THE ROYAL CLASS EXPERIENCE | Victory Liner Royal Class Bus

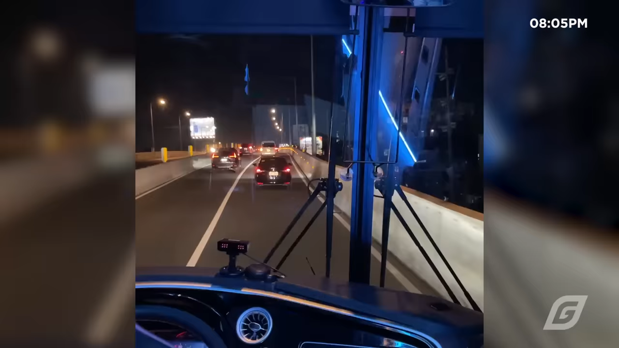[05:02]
few weeks ago, we nakatanggap tayo ng email from Victory Liner's marketing head inviting us to join this road trip. Tonight ay makakasama natin siya sa biyahe at eto makakausap rin natin siya.
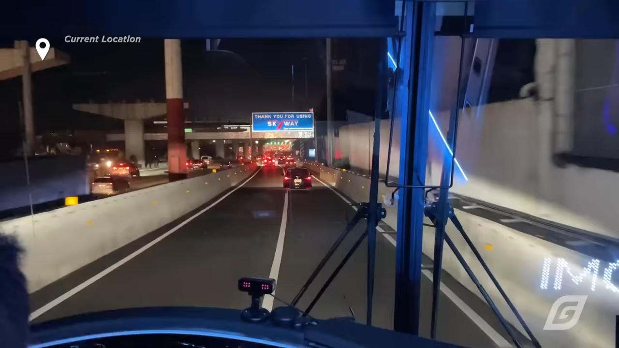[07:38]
Narating natin ang endpoint ng Skyway less than an hour nung umalis tayo sa Pasay.
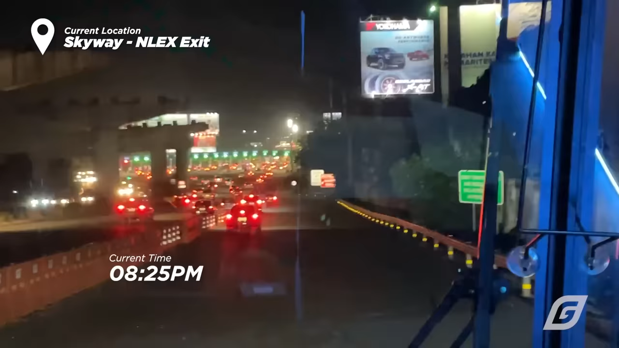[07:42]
At hanggang dito ay agaw pansin pa rin itong bus na sinasakyan natin.
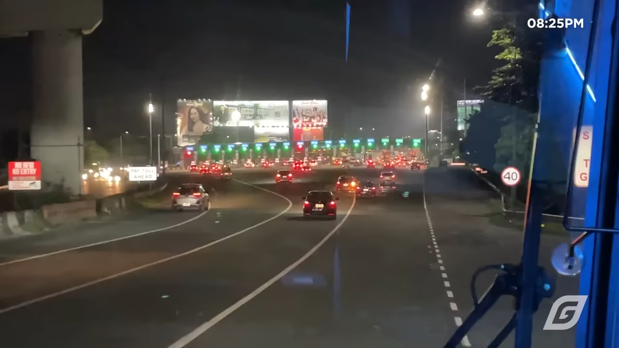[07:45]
Lalo pa nang matraffic tayo dito sa NLEX.
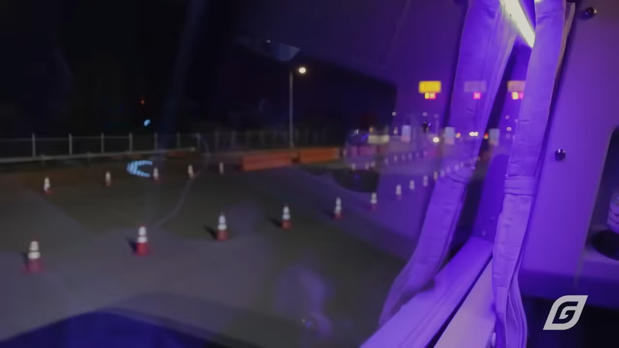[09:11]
At 11:27 PM ay narating natin ang dulo ng T-Flex dito sa Rosario, La Union.
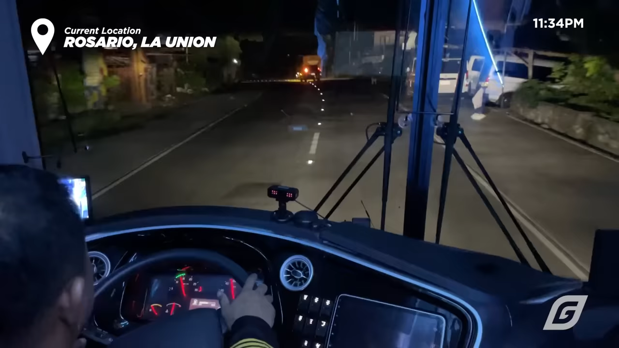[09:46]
Sa wakas ay natapos din ang pagkahaba-habang expressway at nasa National Road na ulit tayo. Makikita natin dito kung gaano kaingat mag-drive ang ating bus captain and he did not disappoint.
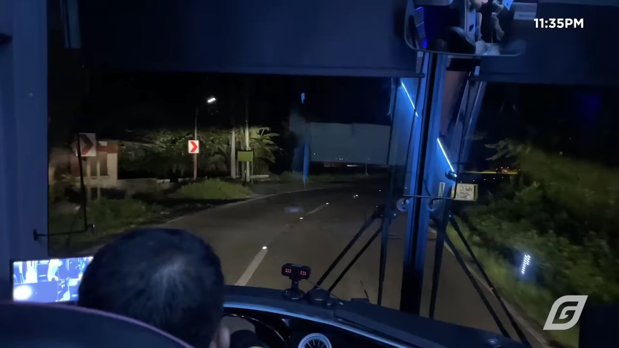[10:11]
It's 11:43 PM at nandito na tayo ngayon sa Pugula Union Intersection.